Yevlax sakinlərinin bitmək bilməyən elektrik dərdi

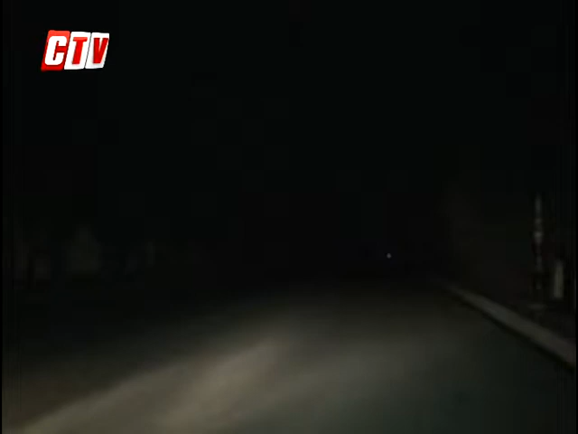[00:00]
Uzun müddətdir ki, Yevlaq şəhərinin nizami prospektində yeni işıq dirəkləri quraşdırılıb.